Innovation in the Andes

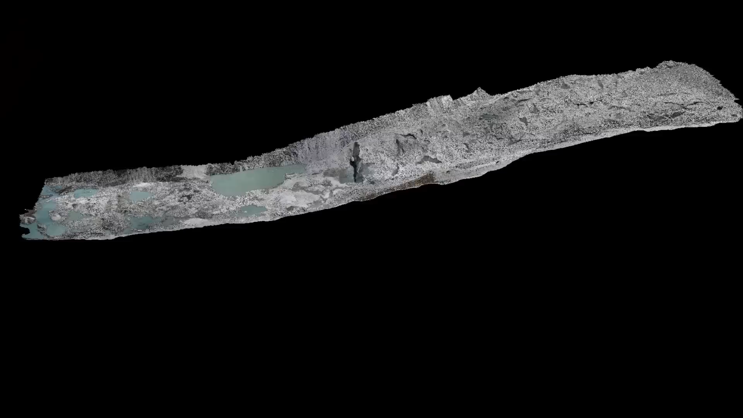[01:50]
then we also create these digital elevation models Which is basically a representation of the earth surface Where each pixel like
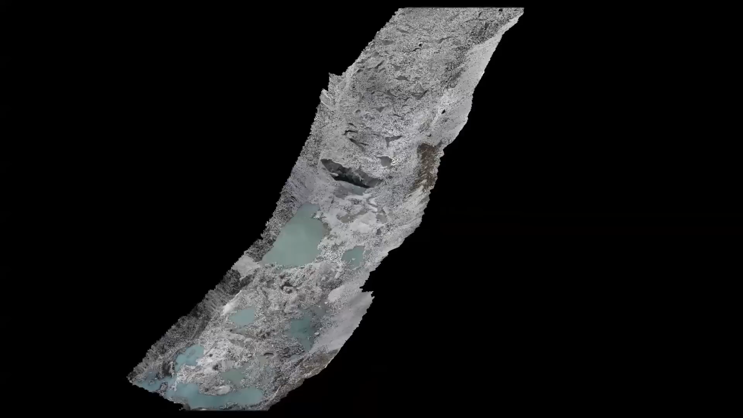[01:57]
in a photo has instead of a color value It has an elevation value So we can do these at really high resolution The process for collecting this data is